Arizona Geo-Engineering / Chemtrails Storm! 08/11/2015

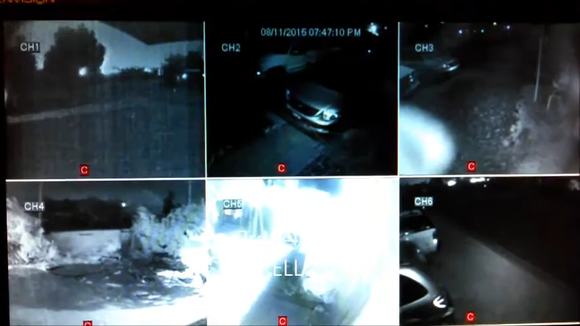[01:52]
and here we are just what half an hour or so later it's actually storming kind of crazy out and this is through the infrared camera so it's gonna look different but seeing the storm and you're seeing and once again a whole bunch of infrared critters bugs or invisible life forms that we can't see with our eyes but you can see on infrared cameras that's what the bright things that